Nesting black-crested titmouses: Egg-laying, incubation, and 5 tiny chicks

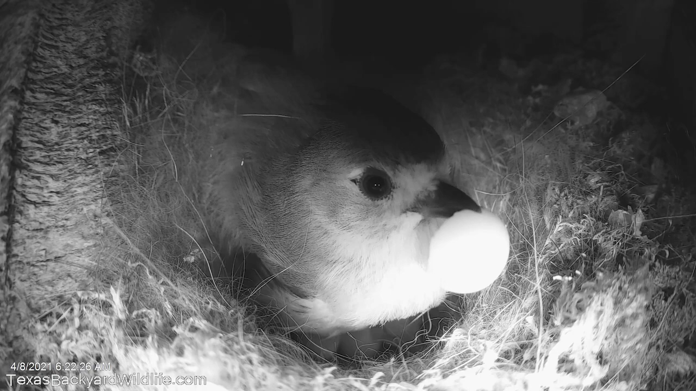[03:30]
And here on the morning of April 8, early morning, about 6 a.m., the eggs start hatching.